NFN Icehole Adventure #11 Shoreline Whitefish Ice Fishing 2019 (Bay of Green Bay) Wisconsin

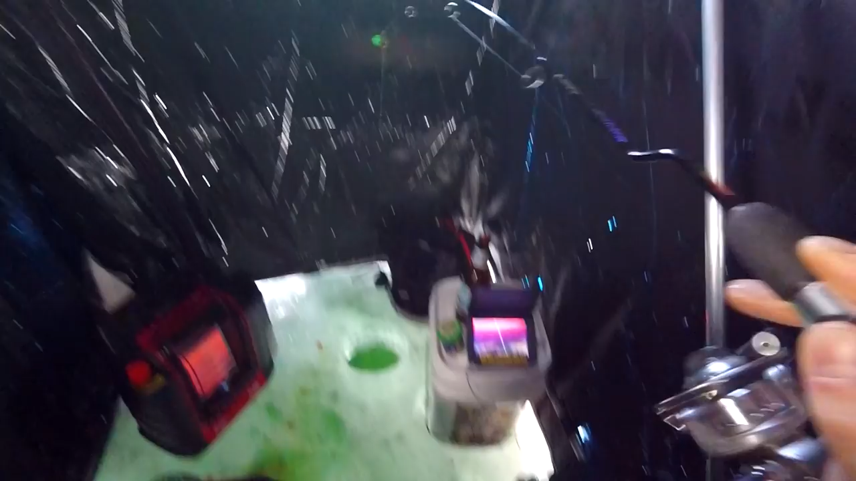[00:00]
cool you can see them flashing coming up oh nice one look at
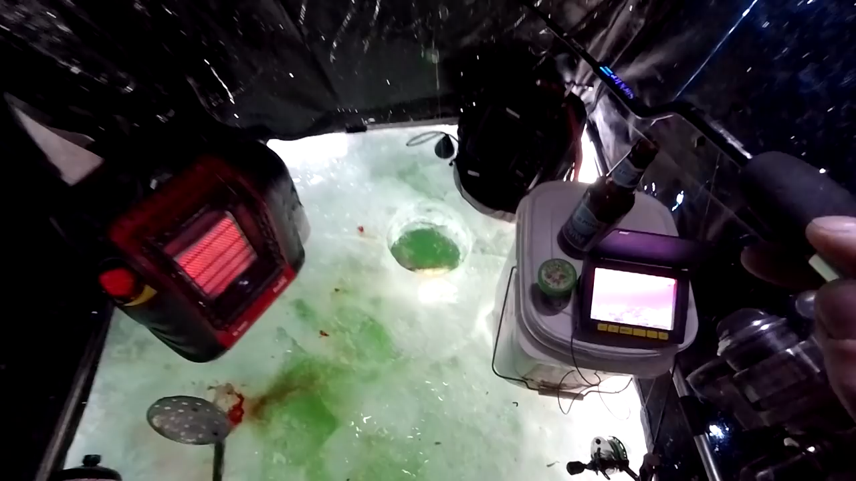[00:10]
that guy oh man couldn't get a fish nick here it is January 26th I'm here in an area real close to Sturgeon Bay
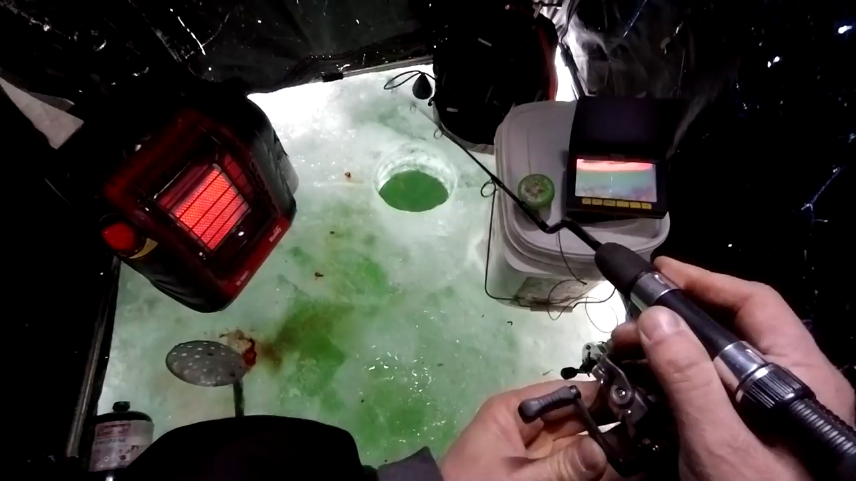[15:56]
should based on what I saw today it should work okay there's one down there oh he hit the puppet minnow